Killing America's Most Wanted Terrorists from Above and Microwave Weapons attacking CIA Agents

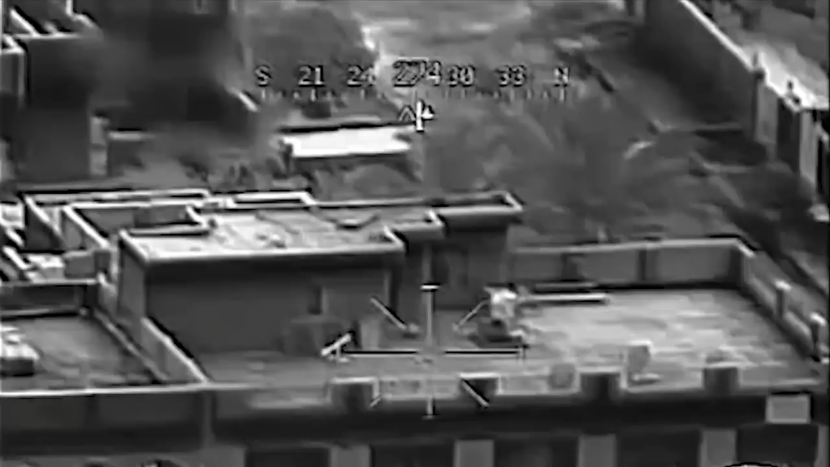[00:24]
And the night where a hellfire missile ended the life of a really bad guy, because it's not only responsible for killing two of our officers, but he was plotting additional attacks.